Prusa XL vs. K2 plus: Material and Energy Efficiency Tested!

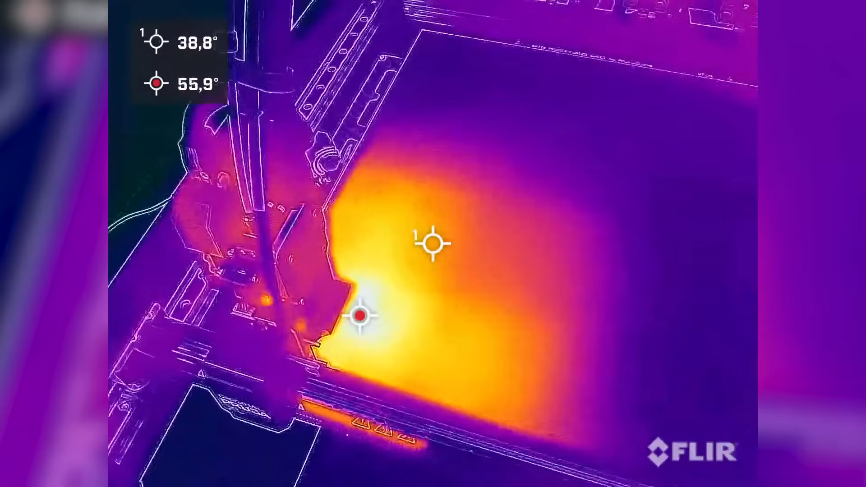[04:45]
Here is where it gets really interesting. The XL segmented bed doesn't just heat the active tile,